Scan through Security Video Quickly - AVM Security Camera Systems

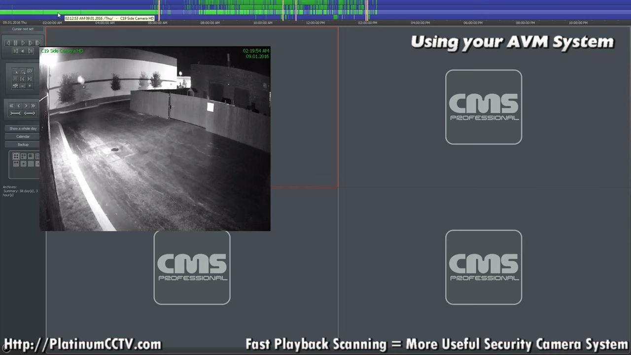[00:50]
If you hover over to get the preview and then slide your mouse side to side, we can see that really the only motion going on on the screen is a tiny little cobweb. Spiders are notorious for this. They'll build their web in front of the camera because they pick up on the heat and the infrared light and try to set a trap for other bugs.